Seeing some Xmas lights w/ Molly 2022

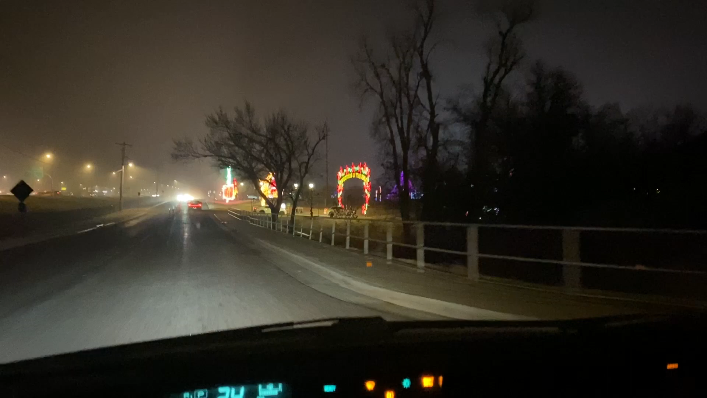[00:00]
Wow. Whoa. Whoa. This is cool. Oh my gosh Santa can I roll down my window? Yeah you can roll it down your window. Ho ho ho.
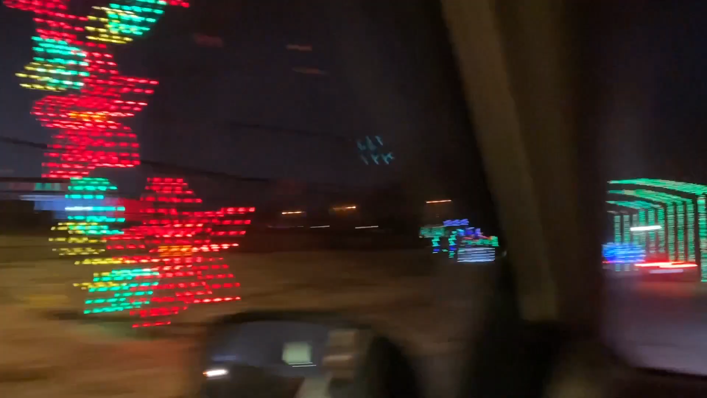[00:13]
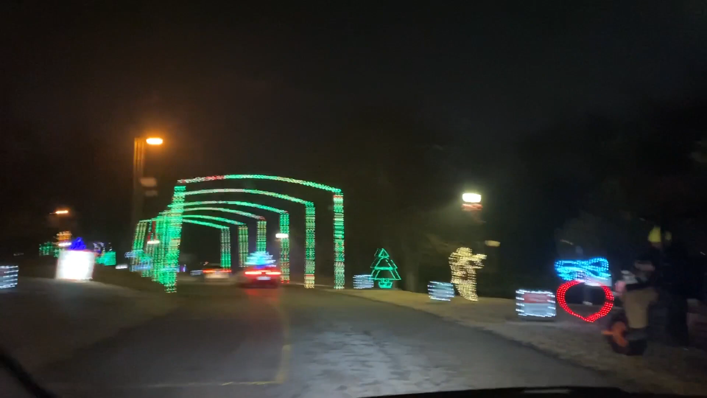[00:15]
Please turn off your headlights while turning the bar glides. What did it say? Did it say turn your lights off?
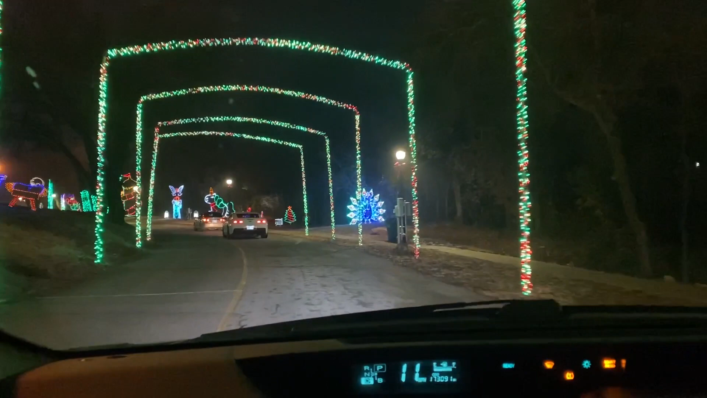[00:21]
I don't have any lights. Is that what it said? Yeah just turn off your headlights is what it says. It'll look cooler. Okay. Okay.